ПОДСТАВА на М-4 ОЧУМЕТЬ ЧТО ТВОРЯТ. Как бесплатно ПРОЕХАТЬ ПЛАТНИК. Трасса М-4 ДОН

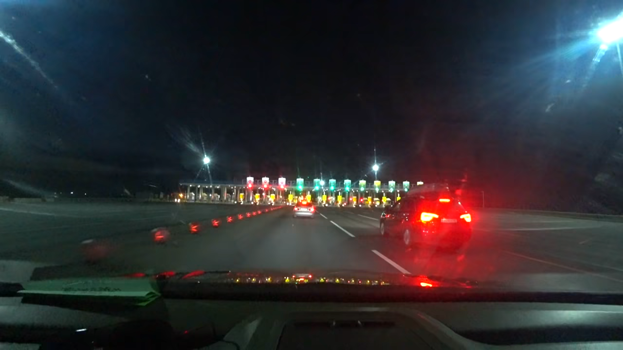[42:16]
вот, ну давайте прямо вот, за вот этим, что ты так сбавляешь скоростью.
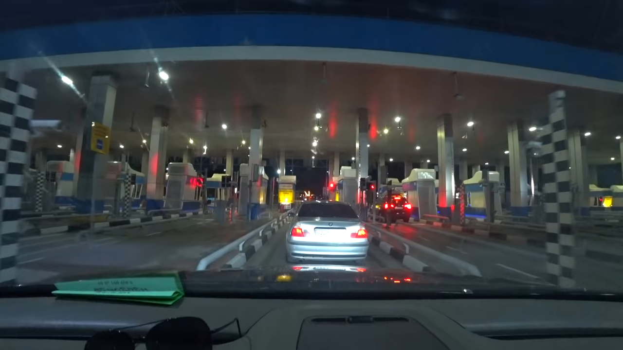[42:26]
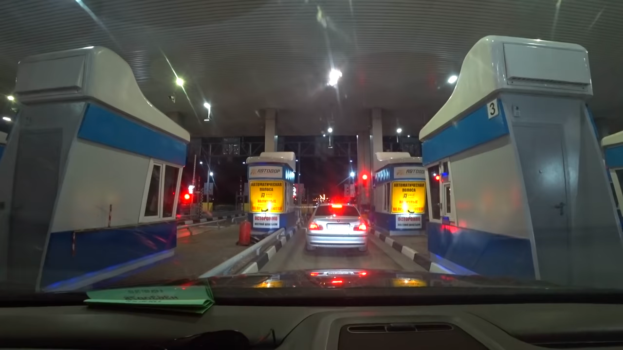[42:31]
Вот, и мы проехали. Пополнить еще одно. Так, это типа был пост ДПС, тут съезд на Тулу.
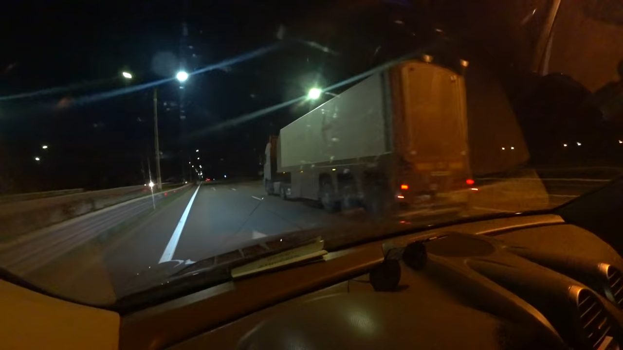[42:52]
Все, мы, короче, подъезжаем к Московской области уже. Вот, смотрите, у нас такая табличка Москва 210, Кашира 104,
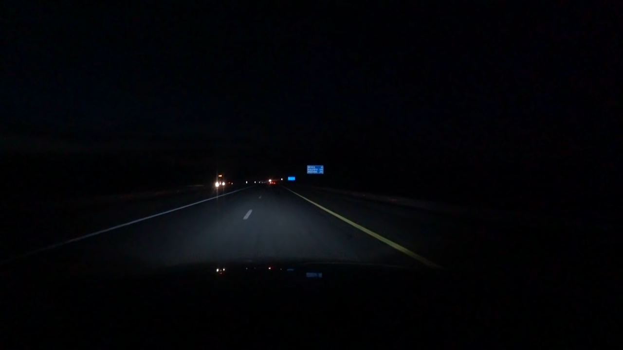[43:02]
но сам центр Москвы нам не надо, нам нужно чуть раньше свернуть. Вот у нас пост, и это значит, что мы заезжаем в Московскую область.
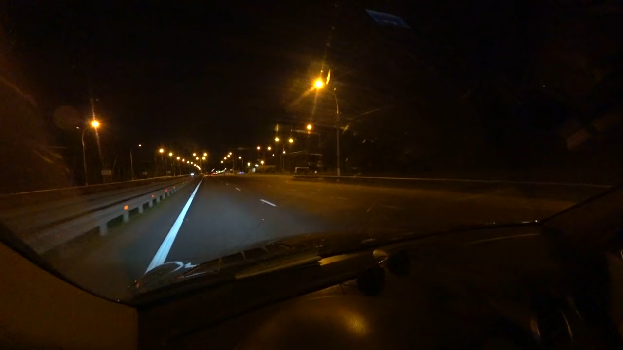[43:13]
Так, все тихо, спокойно, нас не останавливают. Вот весь знак Кашира 54, Москва 172, и вот вот
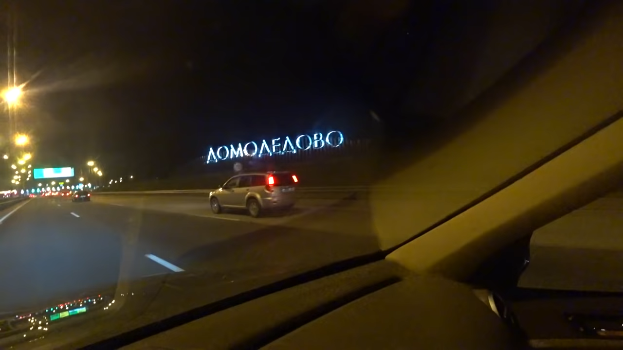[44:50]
Вот он крайний крайний так называемый терминал. Посмотрите сколько тут машин даже так а мы сейчас вот так сделаем оп вообще капец